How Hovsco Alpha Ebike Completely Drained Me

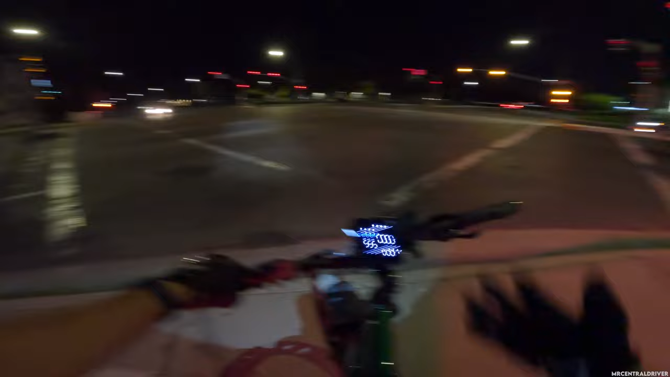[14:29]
this headlights not looking too hot but we'll see how it is when we get to like a pitch black like area
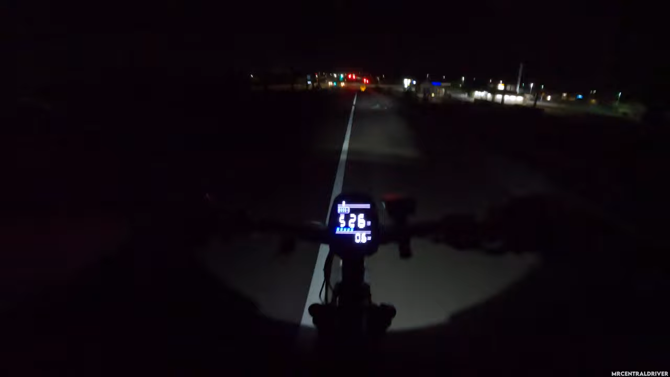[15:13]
bikes i don't have a problem with this bike it's actually fantastic it's just a workout now what i said in the beginning of the video we're finally on the trail so i can show you how these headlights look and the tail light oh i haven't even turned on the tail light oh my god i forgot we got to do that so real quick hold on let me go up one more because there was a guy back there with a bike he might be catching up to us so i might have to do this quickly you don't want to trust anyone out here so so far the headlights not terrible so it's way up here it's adjustable you can you guys can see that
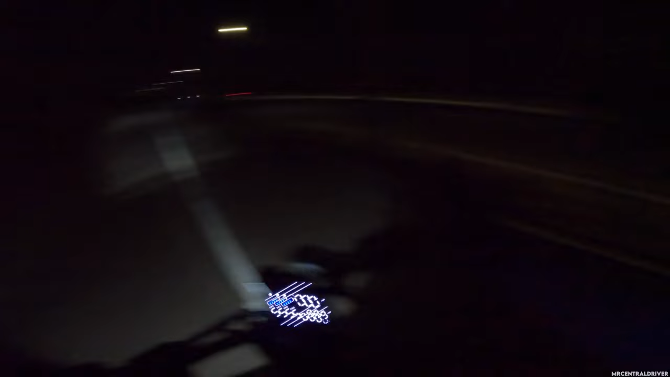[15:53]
that's actually probably legit right right there it's a little loose i should have tightened it but that actually looks pretty good now let me come to the back i don't see anyone yet on the trail so we're good but oh my god i gotta get this light on oh
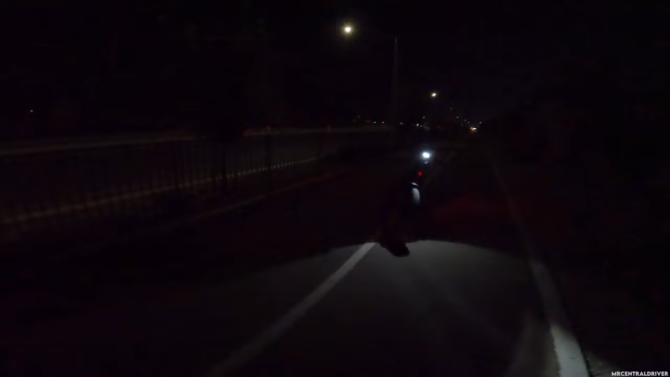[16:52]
it's not too bad but i think for the rest of this ride after we get on this trail because i do want to show you how this light looks on this pitch black trail what i'll do is uh we'll flip to a
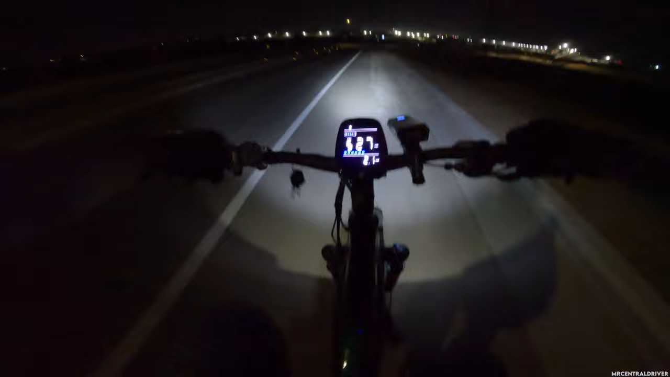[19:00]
it's a big boy but oh yeah it definitely goes 29 miles an hour let's go baby we're down one battery bar whoo at the end of this trip we'll roughly do like 13 miles or so so we did like six and a half coming here and then we'll do another six and a half going home especially the shortcut i take in that neighborhood we got to go over the dirt and then we'll see where our battery bars are at i don't think you could do voltage let me see odometer so that's the total miles i have on here and then you have trip that's it you get two things so i'm a little disappointed that you can't get a voltage
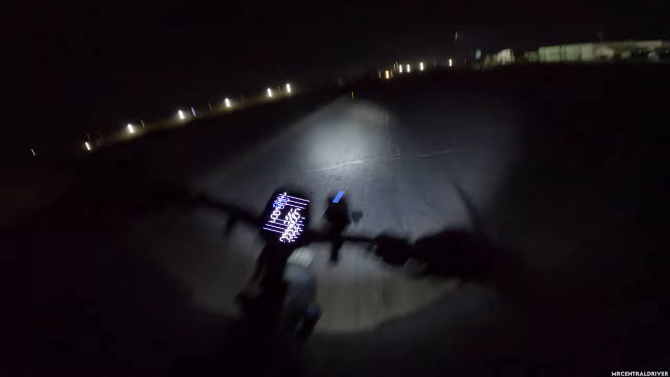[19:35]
reading on this bike that would have been nice now i do like the little blue led right here that kind of goes up and down i like the fact that you're going to be able to see this display on my gopro at night it's not that bright but it's very clear and visible very nice for the average person to see it oh oh okay i told you i told you all right what's happening is is that these bars also like taper and get thinner and thinner as they come
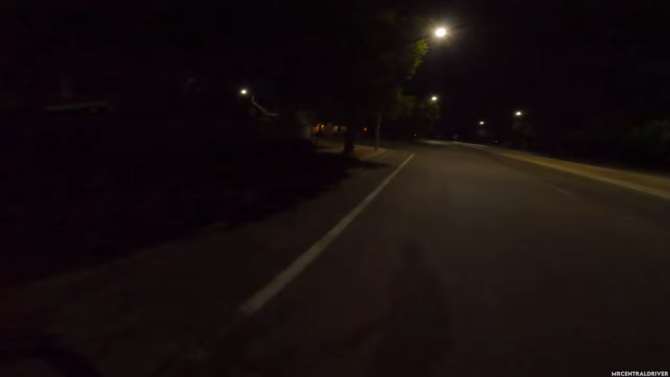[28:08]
there's no one on this road you guys can put it right here if you guys can see that